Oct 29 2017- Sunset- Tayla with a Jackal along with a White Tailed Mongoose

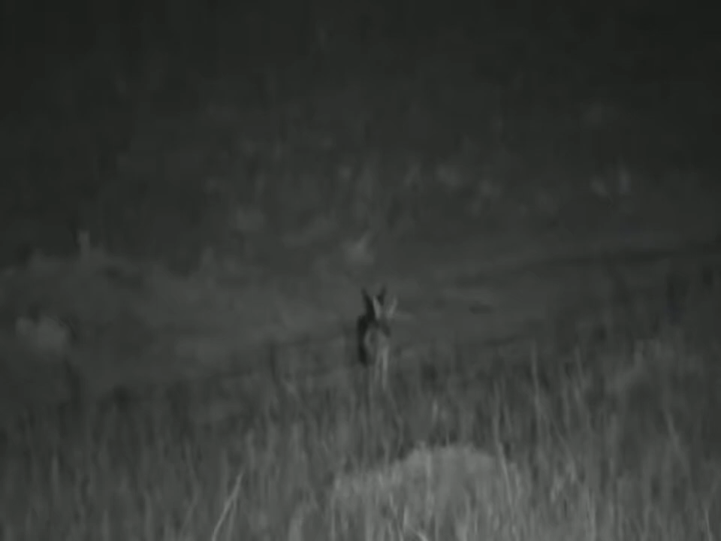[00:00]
Sorry everyone, I was just having a conversation with Craig about our plans. We've got a black-backed jackal and this is exactly what we were talking about. I was thinking that maybe we should head around on the road and actually try and catch up to it.
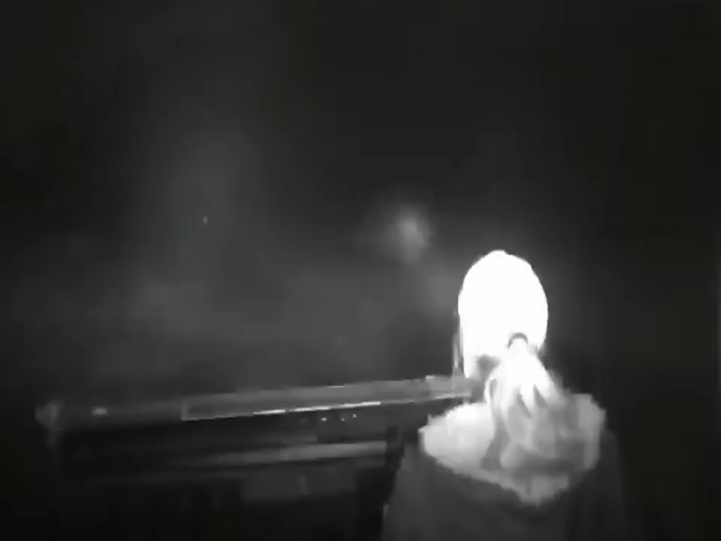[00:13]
It's not particularly skittish, a little bit nervous as it should be, but it's fairly relaxed. So let's go up and see if we can get a better view of it.
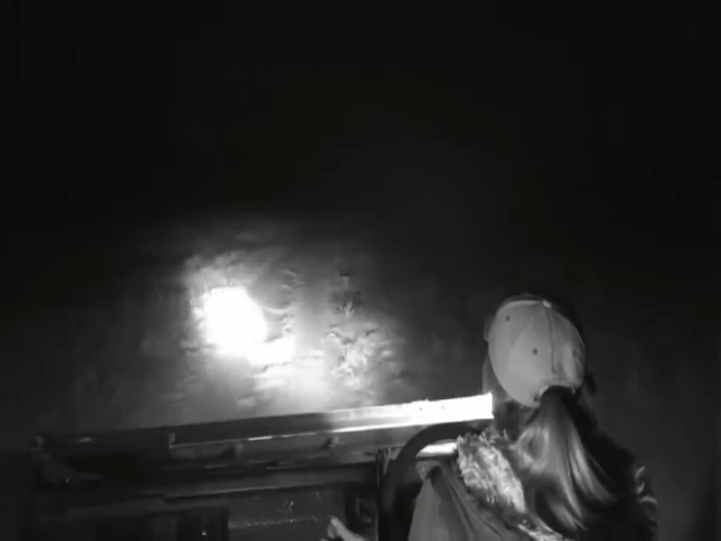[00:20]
We were just talking about how I would like to see a jackal catching a scrubber and Craig would also be excited by that.
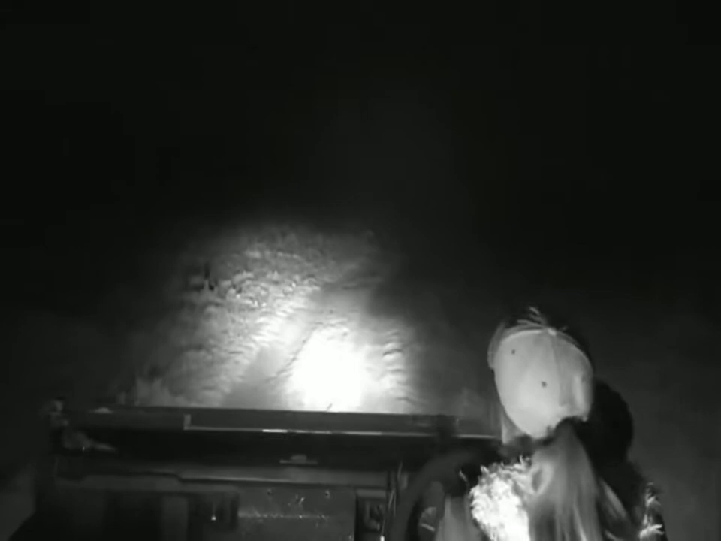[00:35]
I can't really think of a sighting that's really stood out to me. I mean, we used to have some nice ones on the Arathusa airstrip.
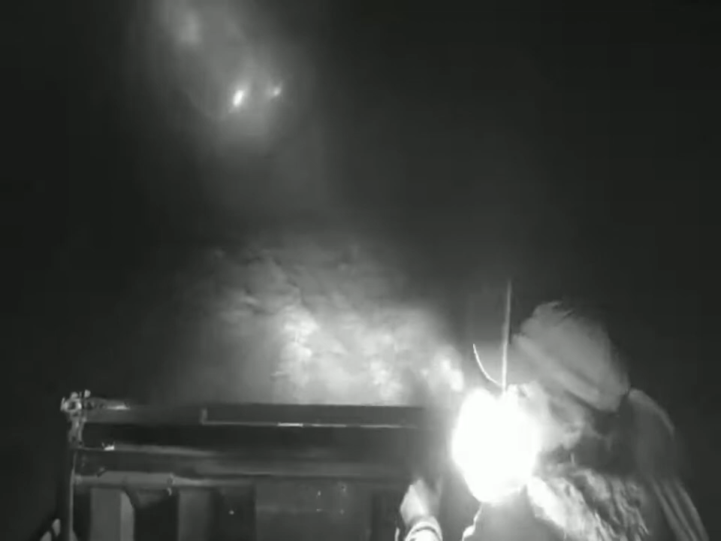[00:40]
There's our very sad mangy friend that lives at Chitwa.
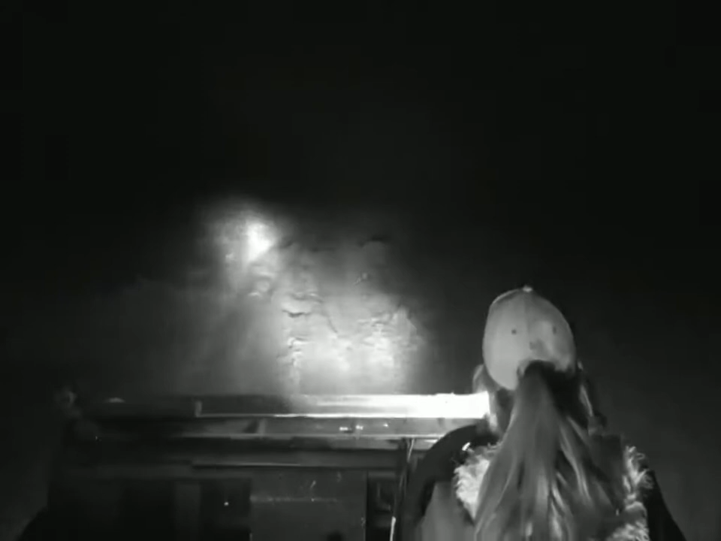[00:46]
I wonder if it's still alive. And who else? I've had some cool sightings in the Eastern Cape of black-backed jackal, though. Really nice ones. Lots of dens and that type of thing. Oh, I'm sure. Where'd you go? Are you at the tree? I think it's at the tree now. We'll have a look. Please don't run away from us, jackal. We just want to watch you. We want to watch and learn about jackals being jackals.
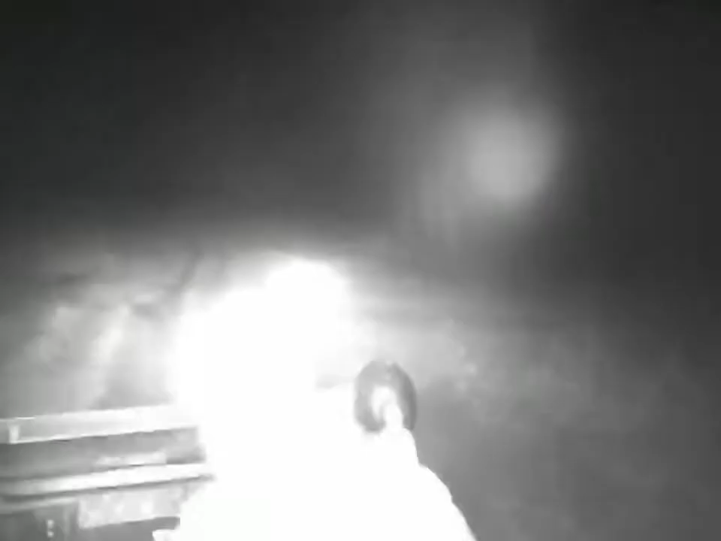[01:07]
It's just stopped and looking at us now. On a patrol looking for something. Looking for something to eat at the moment. Now, Christine, you're wondering what are the differences between a black-backed and a side-striped jackal.
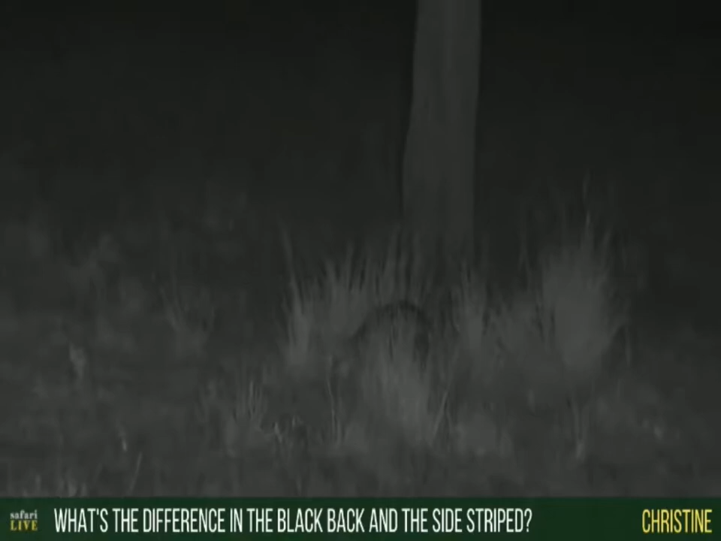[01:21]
Well, a black-backed jackal, firstly, is slightly smaller in size. A side-stripe is much larger. The side-stripe is also a lot more stockier. And it seems to have a bigger head and more of a fluffier coat. Whether it's just because it's more heavy set, I'm not so sure. So, in my opinion, the black-backed jackals are slightly more slight and slender. And then, of course, you can see that black stripe now going along the side of the body and then the dark back. Almost like a German shepherd with a very, very dark tail.
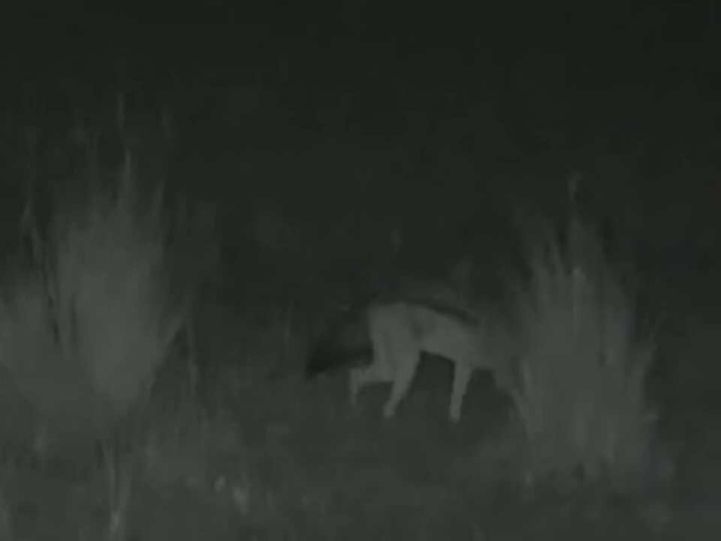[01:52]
It's not like that with a side-stripe jackal.
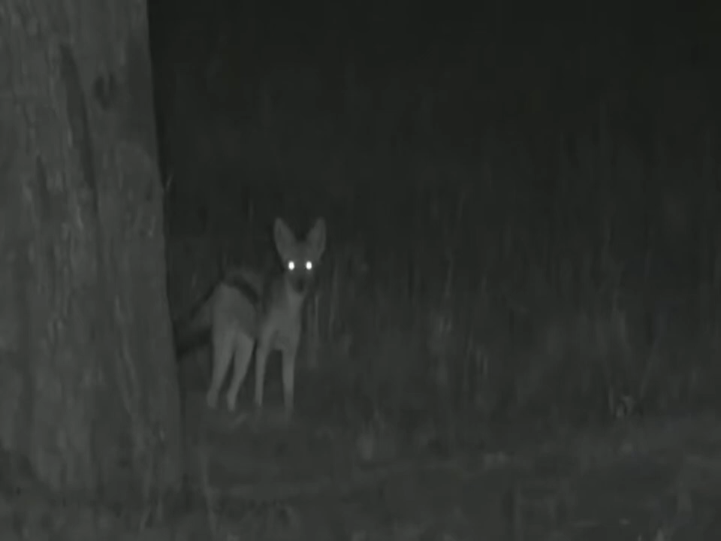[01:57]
A side-stripe jackal, you'll see, is a lot lighter in color. This is so cool.
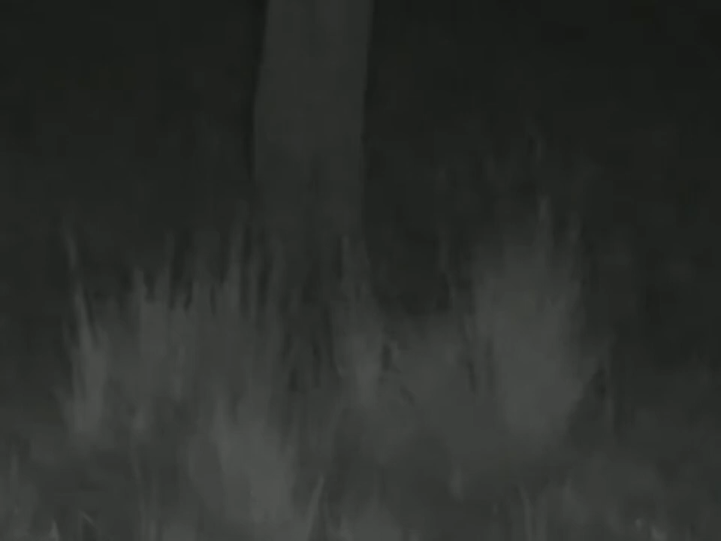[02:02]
Now, if they eat the same thing, their diet's no different. I wonder what it's going to be looking for tonight. Let me actually give you a bit of extra light there. A little bit far away. It could go for anything. I mean, they also eat insects and bugs. So, maybe they're going to be a contender for who eats the most bugs in Africa. Craig, what's on the right-hand side? I just saw some... What's that? Oh, my gosh! There's the scrub hair! There is the scrub hair and the jackal. Please go for it.
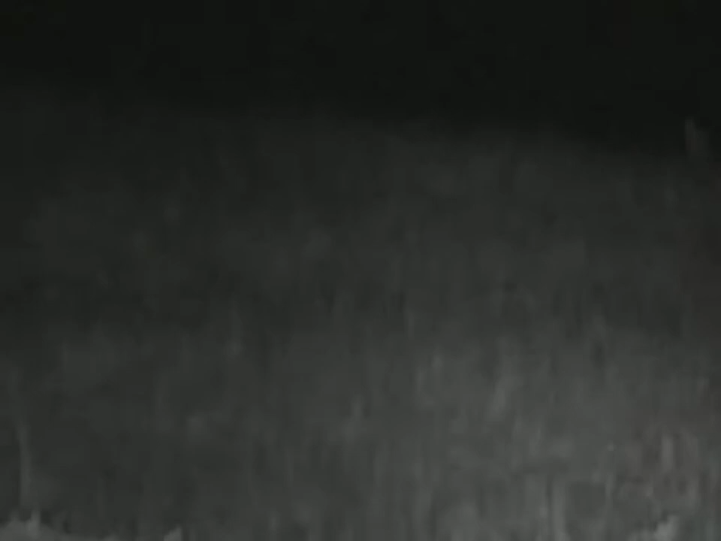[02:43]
It's running towards it. I'm not sure what it's going to do. Are you going to chase after it? It looks like it wants to. No ways. Go, go, go, jackal! Sorry, scrub hair. I'm cheering the jackal on. I can't believe that I... That's what it is. It's chasing it. I can't see it. It's going after it. No, it's giving up. No! That is honestly unbelievable. I cannot believe that I asked the world.
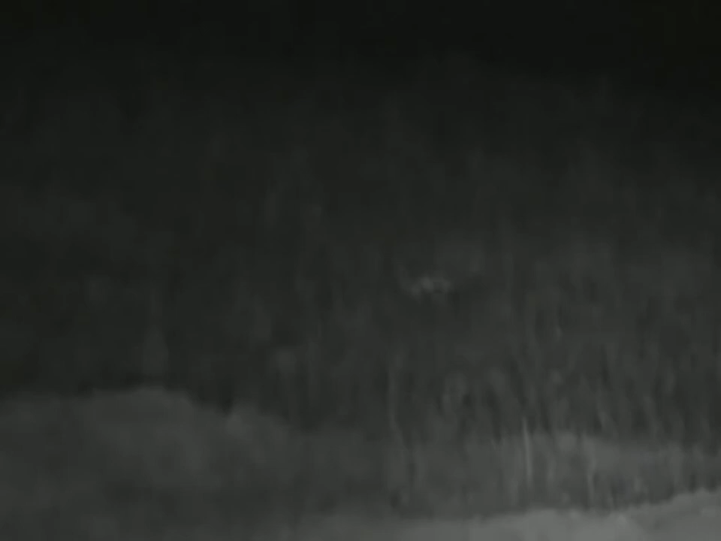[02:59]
I put those vibes out there and said, I would like to see a scrub hair being eaten by a jackal. Didn't quite get to see that happen. That's okay, though. How amazing just to see the chase. Wow! Okay, we've gone quite far away. Let's go up.
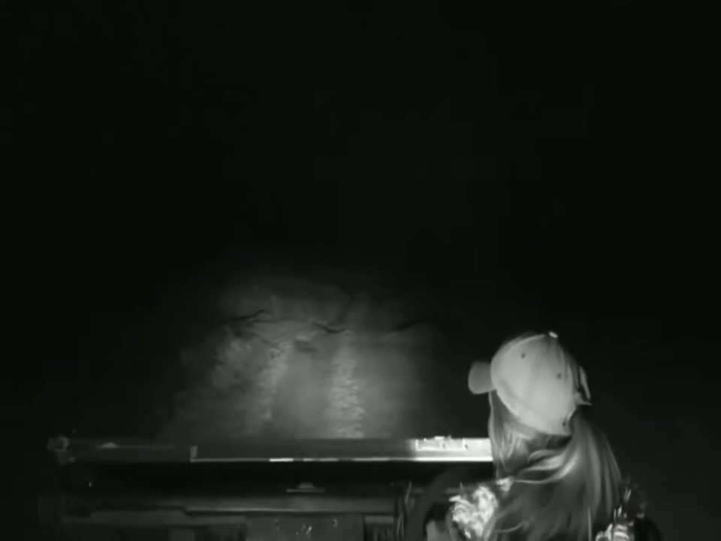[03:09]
Maybe it's going to tail after that scrub hair. That scrub hair is very quick, though. But use the different techniques. It was obviously out in the road. It was completely exposed. It knew it couldn't try and stalk it. So just sort of trotted on towards it and then race for it. They will try and stalk as well.